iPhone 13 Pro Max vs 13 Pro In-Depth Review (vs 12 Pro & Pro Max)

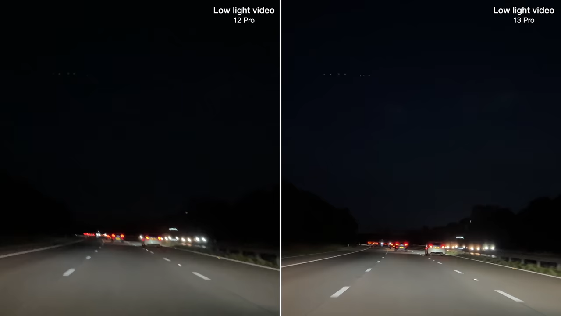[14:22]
You can see a massive improvement when it comes to low light video though. So here I've got the 12 and 13 Pro side by side on my car's dashboard, and the 13 Pro video is miles better in quality. The autofocus is working perfectly, so the image is much much sharper, but it's also so much smoother because of the sensor shift stabilisation in the main lens. We saw in my 12 Pro vs Pro Max video last year the advantage this brings. Without it, the 12 Pro can't stabilise the vibrations from my car's engine, so the footage is shaky, and it's no wonder the lens can't focus properly.
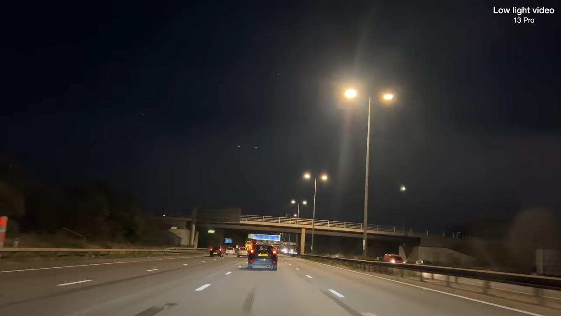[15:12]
So low light video is really impressive on the 13 Pro's, but as you can see, Apple still hasn't managed to get rid of those annoying green artefacts whenever you've got bright lights in the scene.